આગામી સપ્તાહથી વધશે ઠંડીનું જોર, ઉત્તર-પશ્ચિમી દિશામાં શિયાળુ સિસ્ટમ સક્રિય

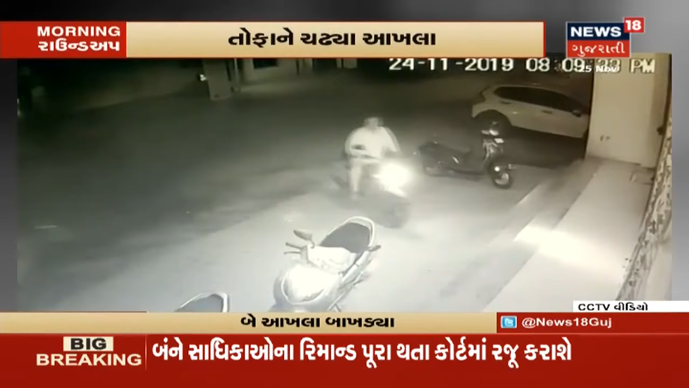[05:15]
જો કે અહીં જે બાઇક ચાલક હતો તે પસાર થઈ રહ્યો હતો અને આખલાએ અડફેટમાં લેતા આ બાઇક ચાલક નીચે પટકાયો હતો. તો ઘટના જે છે તે સીસીટીવીમાં કેદ થઈ છે.